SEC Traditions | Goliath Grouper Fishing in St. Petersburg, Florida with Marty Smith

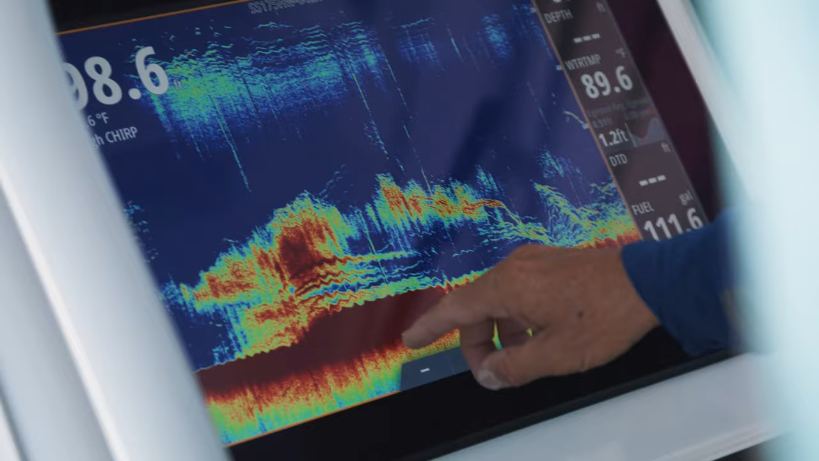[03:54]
yep so we're working 60 to 80 feet down yep the wreck sitting in a hundred